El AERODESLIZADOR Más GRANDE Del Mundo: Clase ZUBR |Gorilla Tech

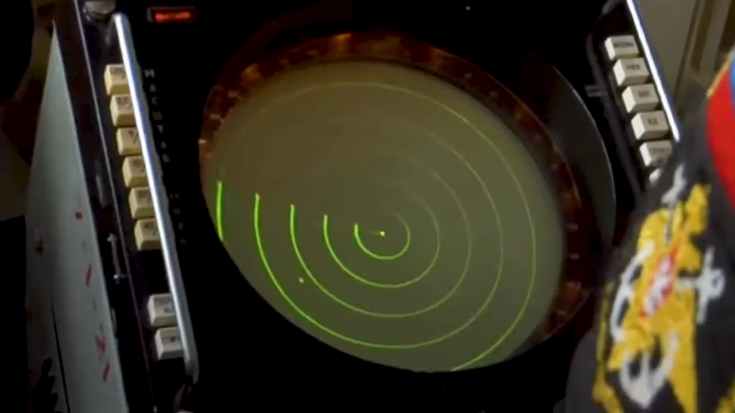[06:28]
Más allá de su recubrimiento blindado, el Sober cuenta con un radar de búsqueda,
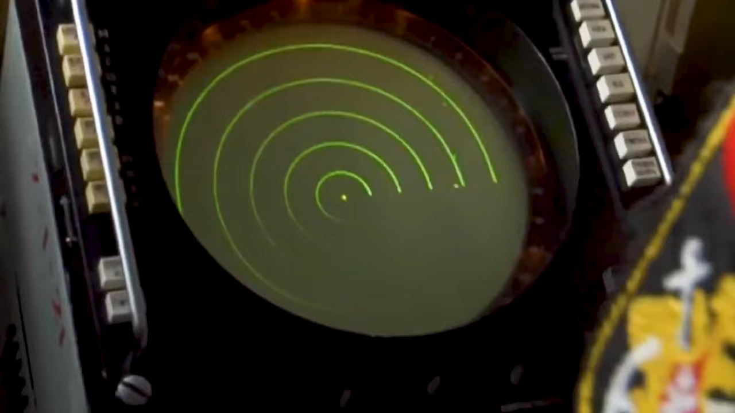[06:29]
así como también está equipado con dos lanzacohetes múltiples estabilizados,
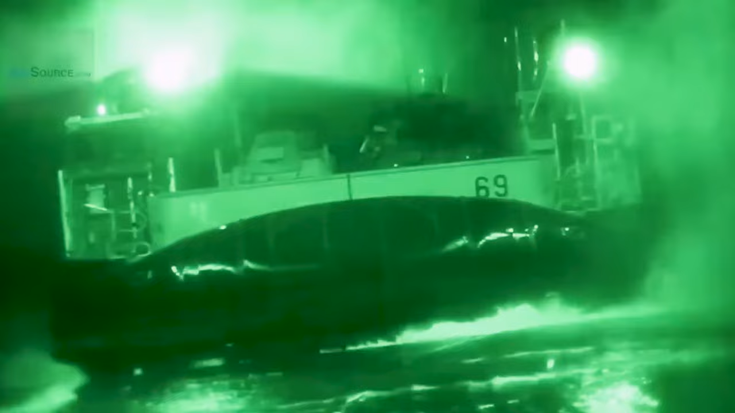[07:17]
un giroscopio maestro y un visor de deriva con visión nocturna, además de otras herramientas tecnológicas agregadas para que puedan cumplir con sus misiones.